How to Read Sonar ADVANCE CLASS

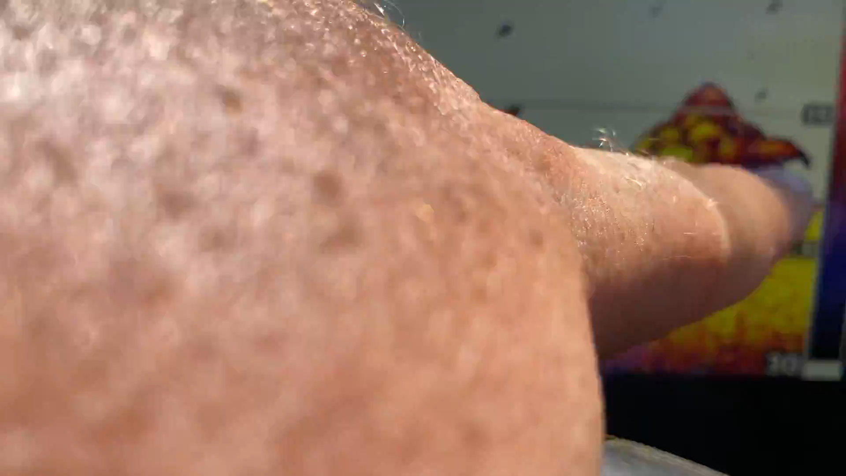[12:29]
Now look at this group of fish. This is a group of fish right here. They're all grouped up.
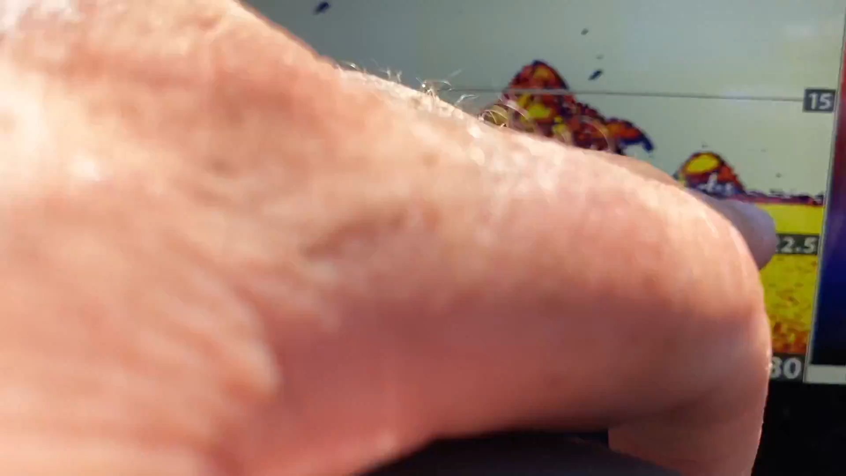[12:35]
There's one on the bottom, two on the bottom. There's probably something like eight or nine fish in there and we're in 20 foot.
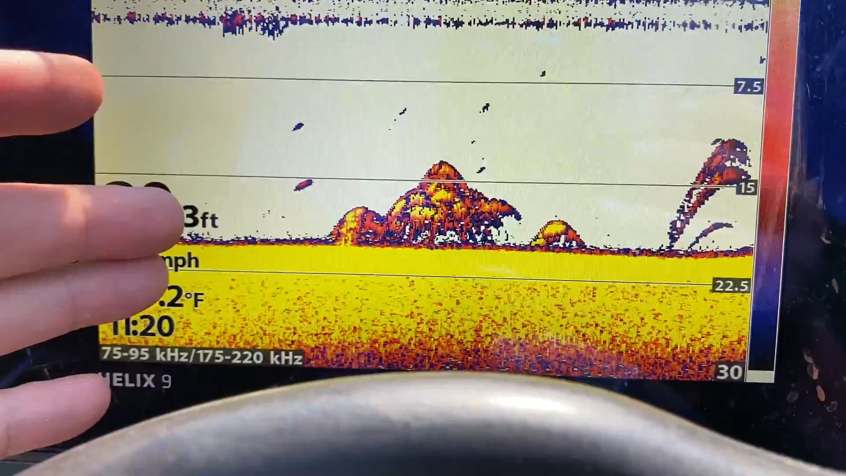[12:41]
So we're actually seeing a 20 foot section of the bottom.
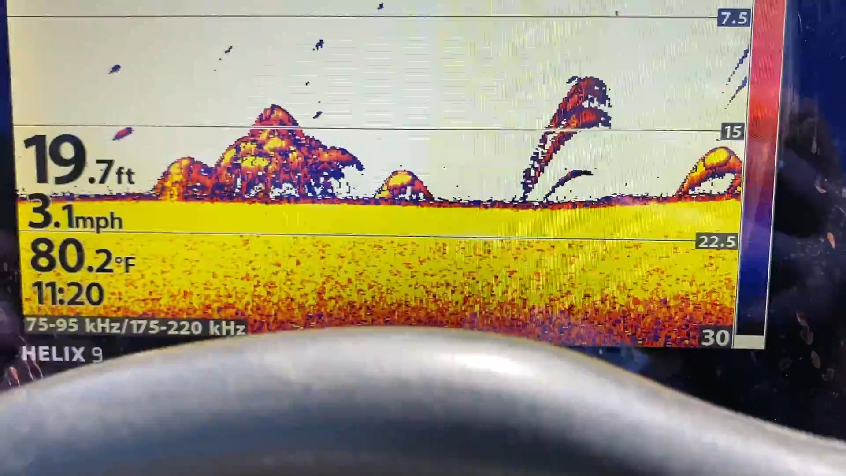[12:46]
On screen: depth 19.7 ft, water 80.2°F, speed 3.1 mph
Again, here's some half arches.
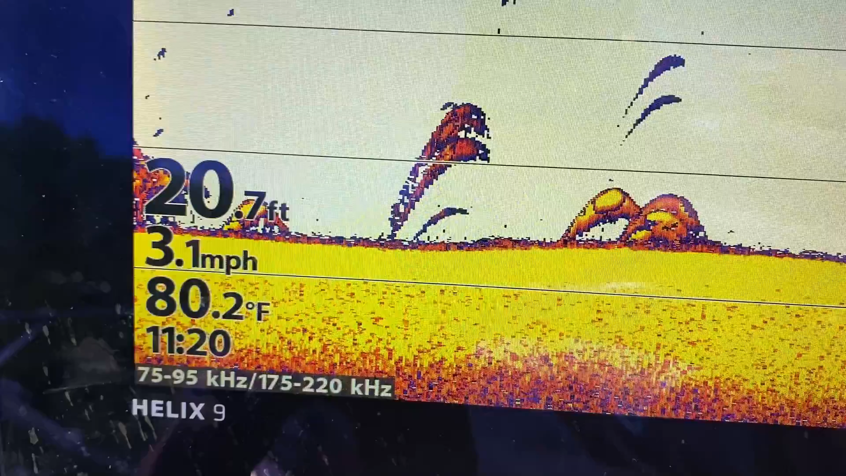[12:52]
On screen: depth 20.7 ft, water 80.2°F, speed 3.1 mph
Now those half arches are probably farther away, but look at these. These are nice and solid, big arches, good color in them.
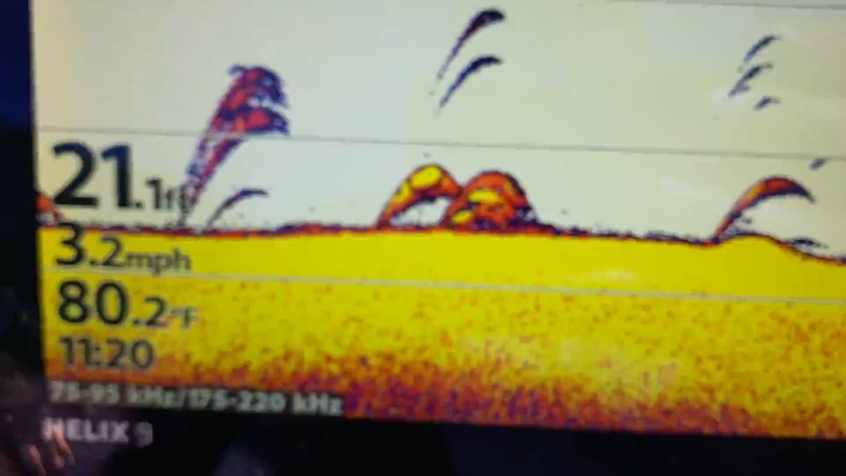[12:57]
On screen: speed 3.2 mph
And that's another way you can tell how big the fish are, but not always.
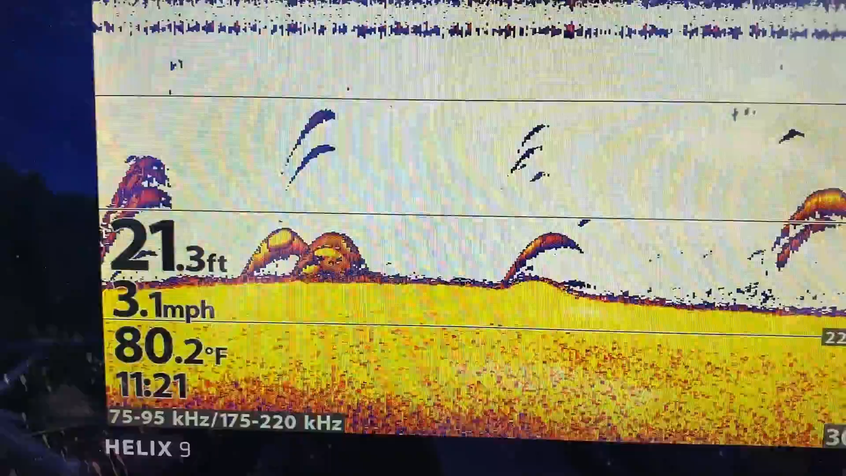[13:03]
On screen: depth 21.3 ft, water 80.2°F, speed 3.1 mph
Again, if these arches are outside or farther away from the center of the cone, they're going to appear smaller.
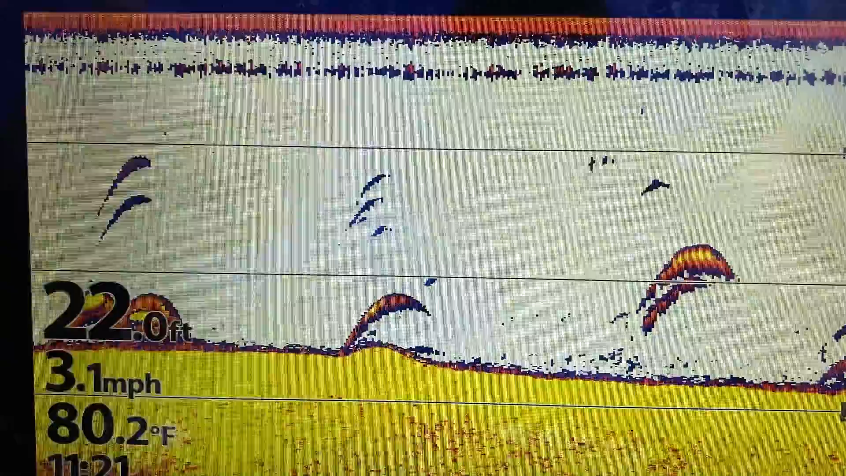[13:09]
On screen: depth 22.0 ft, water 80.2°F, speed 3.1 mph
So just remember that.
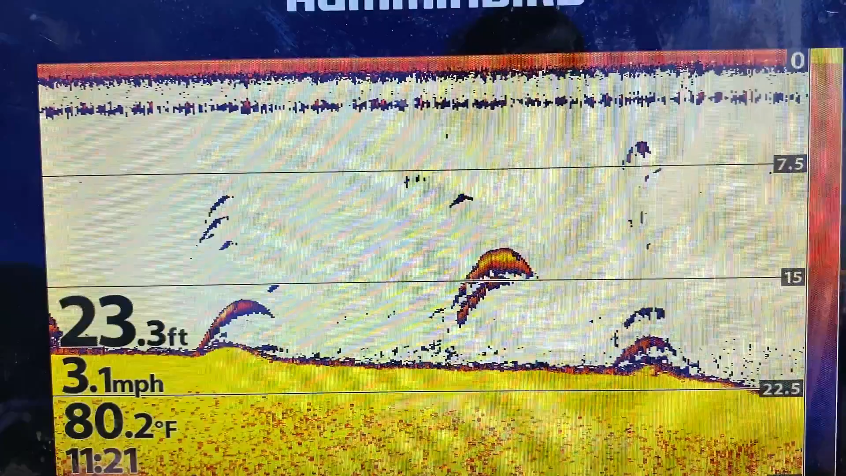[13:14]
On screen: depth 23.3 ft, water 80.2°F, speed 3.1 mph
Okay. So a couple of things that I left out. Let's talk about those cone angles again.
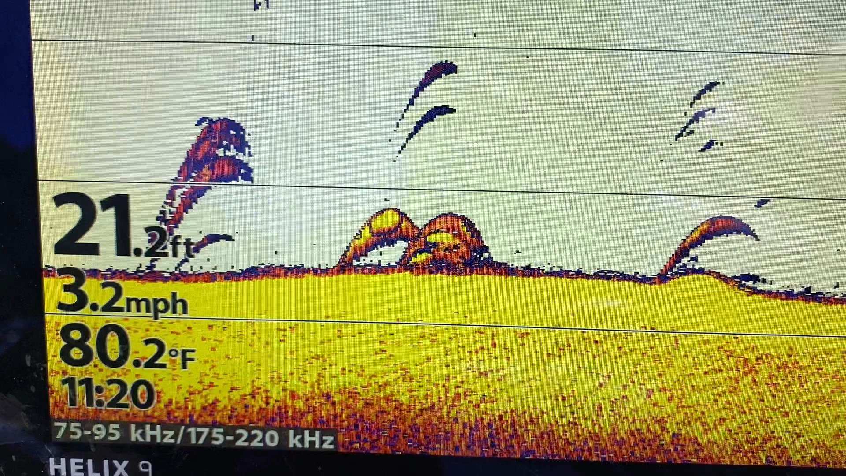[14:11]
On screen: depth 21.2 ft, water 80.2°F, speed 3.2 mph
You'll see them right here. A couple of half arches. Generally what that is, those two arches, they probably were sitting there swimming at about, you know, or suspended. And as the boat come over, they left the cone. So the visibility of the cone.